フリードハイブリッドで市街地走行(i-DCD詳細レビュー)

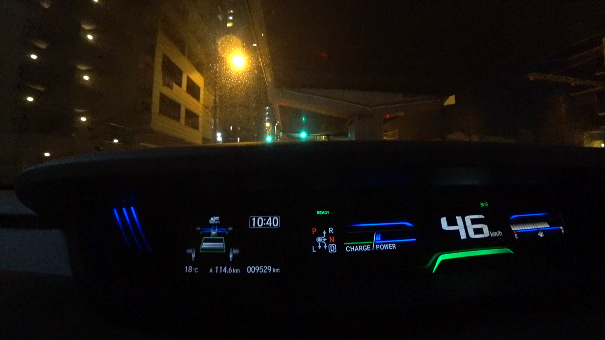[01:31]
強い加速した場合は、モノタガとエンジン両方で加速しますけどこれくらいの加速であれば
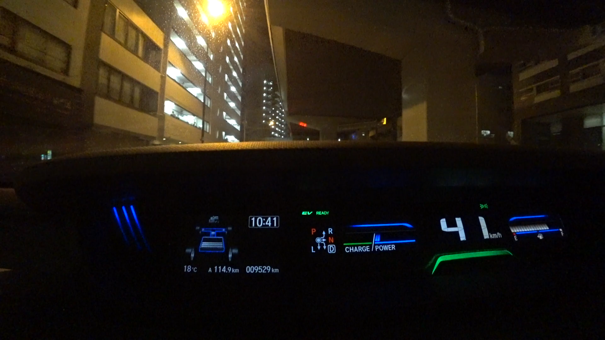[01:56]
EVに切り替わったらできるだけEVを維持しようと心をかけます。
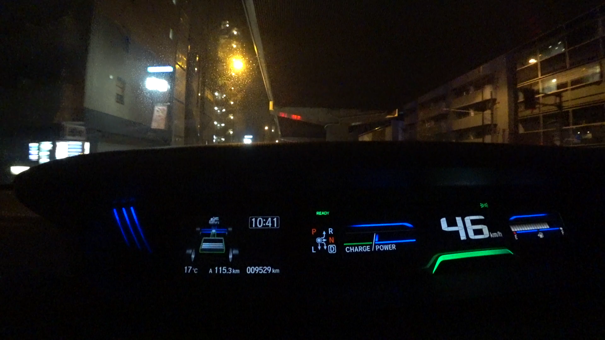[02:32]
で、回線になるときは完全にアクセルを離すと。3速にシフトダウンします。THSとかシリーズアイブリッドですとブレーキ踏んだときすぐに回線ブレーキが立ち上がるんですがこのIDCDはモーター変速するというところで
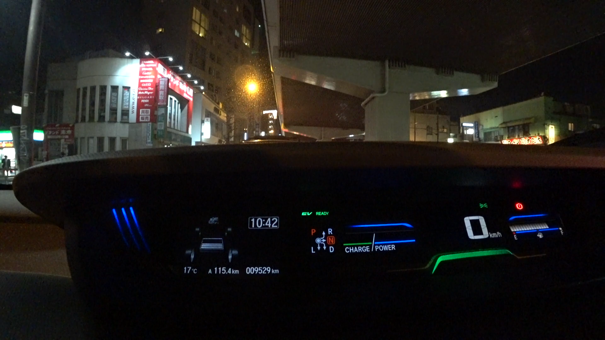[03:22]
3速にすぐにシフトダウンしないんですね。なので、エンジンかかっているときにブレーキ踏むと最初しばらく回線が効かないというような状況になります。そうするとちょっとロスがあるのでできればEV走行に切り替えた後に回線ブレーキを踏んだほうがいいかなというところですね。でもそこまではなかなか難しいので
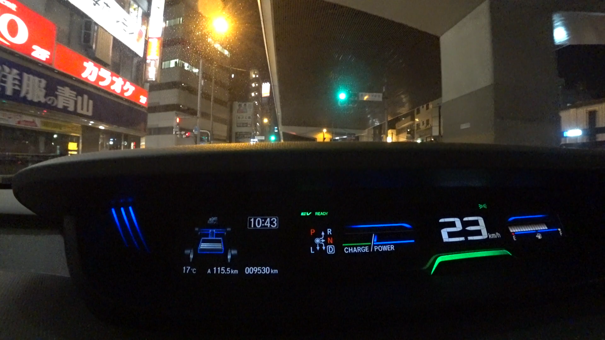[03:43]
安全運転が大事ですよね。今若っかり1速から3速へのつなぎ替えをしました。緩めの加速、すごい緩やかな加速だったので1速から3速に切り替えてEV走行のまま40キロくらいまで加速することができました。これは渋滞時は結構使うテクニックですね。エンジンかけて充電しています。
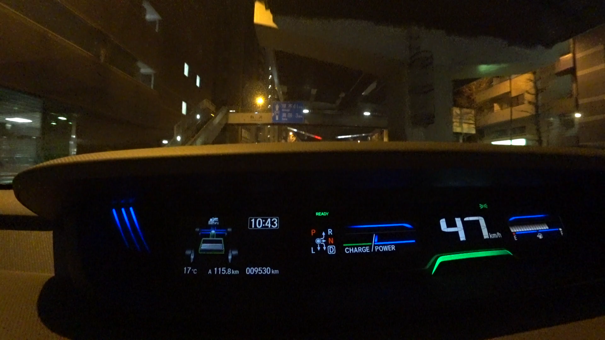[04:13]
かなり右足に神経を尖らせていますけどこうすることで市街地でもTHS2に負けないくらいの燃費を出すことができます。IDCでハイブリッド、郊外でも運転楽しいですけど市街地もいろいろ考えながら走るというのは私は運転楽しいなと思います。